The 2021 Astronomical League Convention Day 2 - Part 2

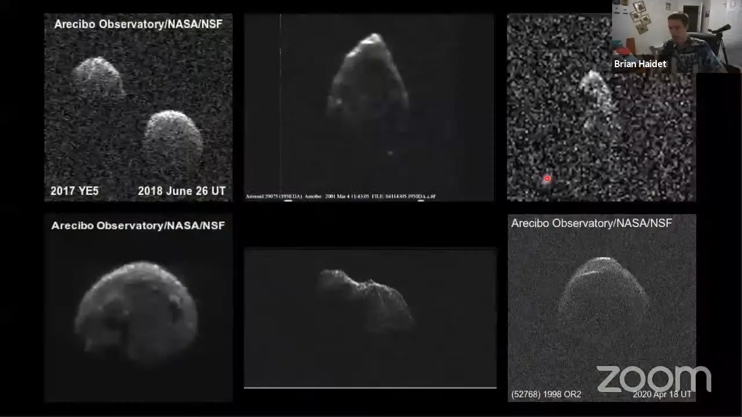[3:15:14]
And actually this particular image of 3122 Florence is an entire rotation of the object.